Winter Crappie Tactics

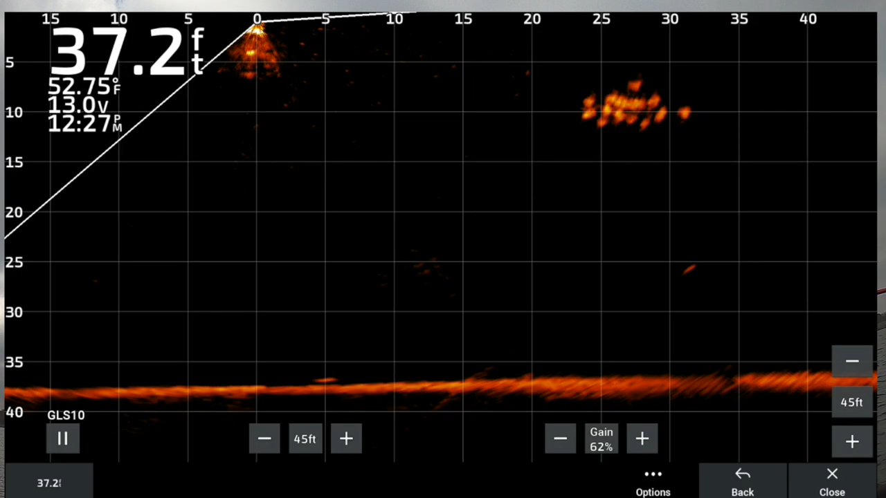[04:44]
On screen: depth 37.2 ft, water 52.75°F
they're moving like this um but we will throw down there just to see if we can't get one that'll yeah see one's actually going to come to it and we're going to play with them a little bit and he did hit it good night you didn't see it on active captain because i was trying to turn it but that's how i mean that's really a great active captain you know what i mean that's a solid fish right there and that's a very active fish so now we're looking for that school again and pretty much for the most part for the most part those fish will stay about the same size
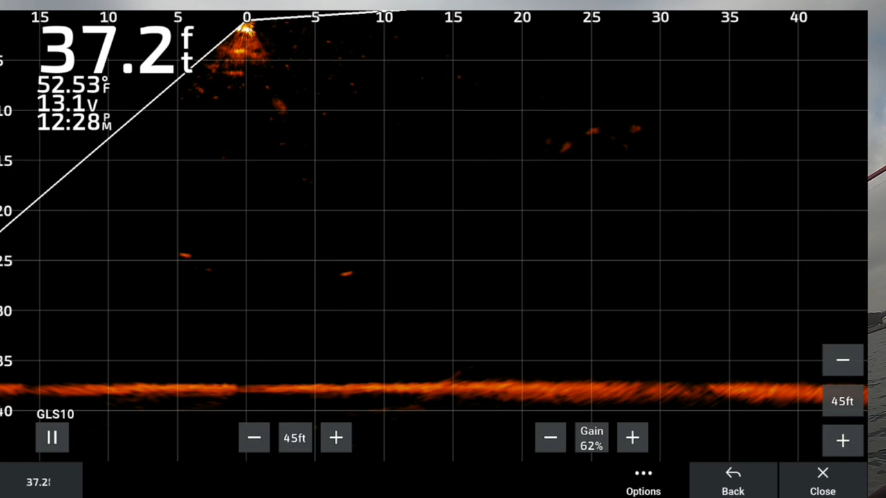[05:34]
On screen: depth 37.2 ft, water 52.53°F
tend to stay in that area for a little bit then you have to go find them again but there they are right there again trying to catch just slightly out in front of them it will make you a sharpshooter for your casting there i am coming in and uh again if they're moving a little less likely but these guys seem to be somewhat aggressive yep they are aggressive
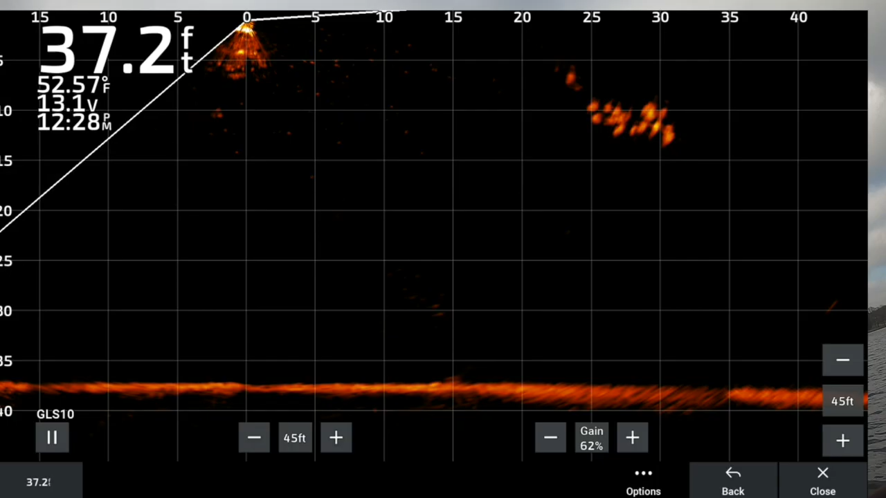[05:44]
On screen: depth 37.2 ft, water 52.57°F
so this guy's a little smaller how fun is this man that is a small school too let me tell you they tend to be the schools can be a lot more a lot a lot bigger for sure and they're only 15 feet away so a
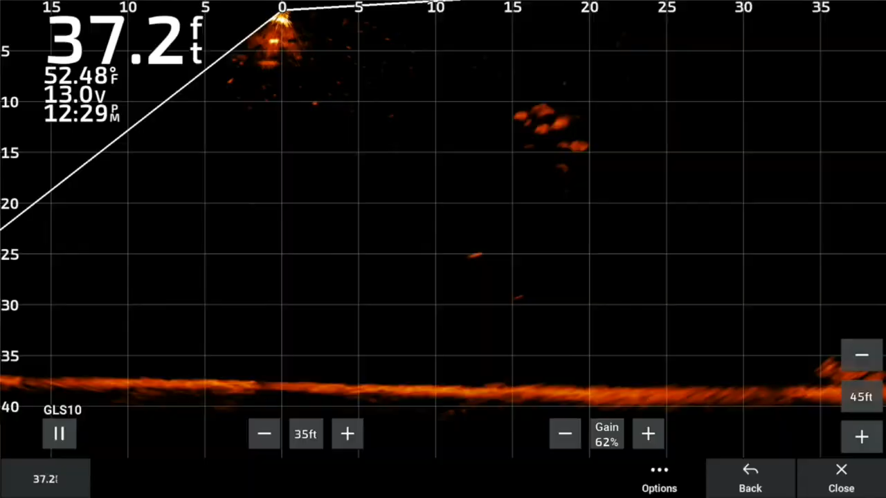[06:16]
On screen: depth 37.2 ft, water 52.48°F
little flip change the so i get better view on the live scope
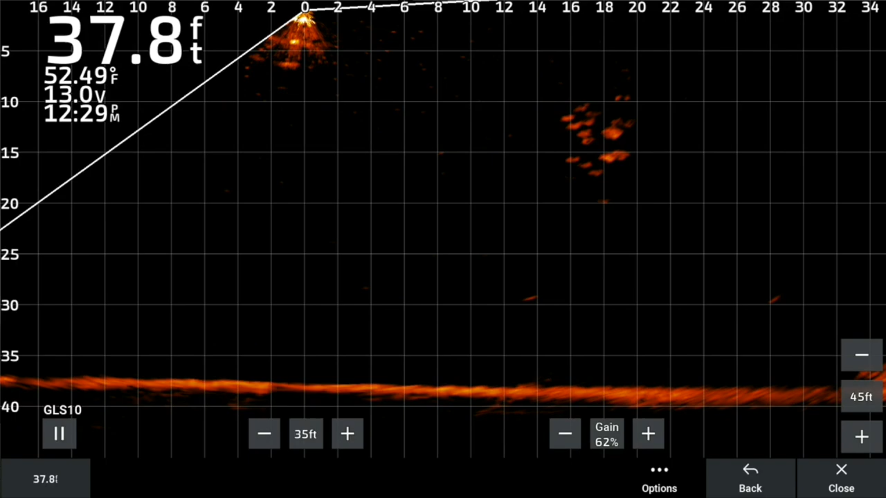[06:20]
On screen: depth 37.8 ft, water 52.49°F
look at this guy he's following it he's gonna hit it and there he is aggressive aggressive small school
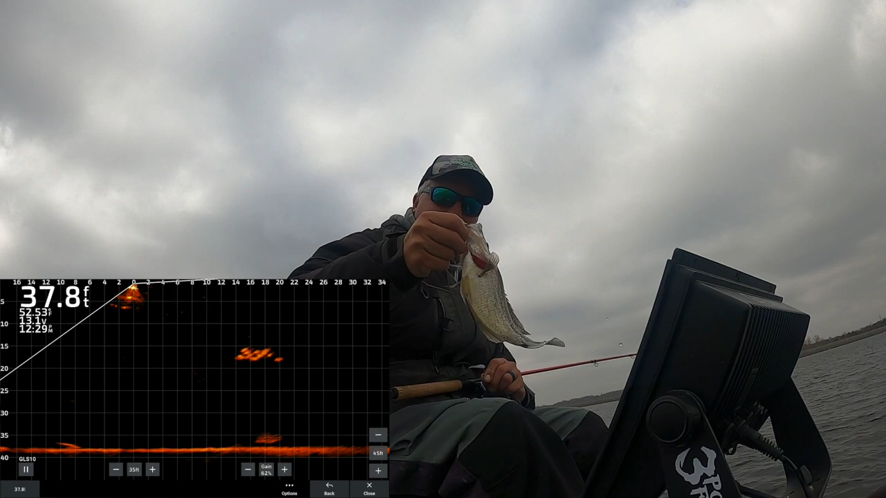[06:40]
On screen: depth 37.8 ft
this bait is beat up and a lot of times you can't just pitch to them you don't even have to cast to them if they're if they're not going to get too spooked
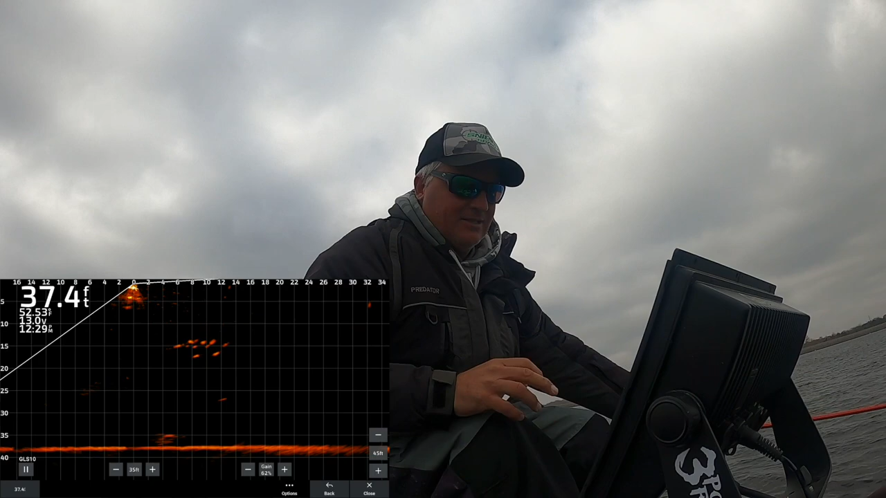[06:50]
On screen: depth 37.4 ft
so there we are we're riding them now and you're just hoping that one's going to take notice one has taken notice see them coming up as soon as you lower to them they lose interest in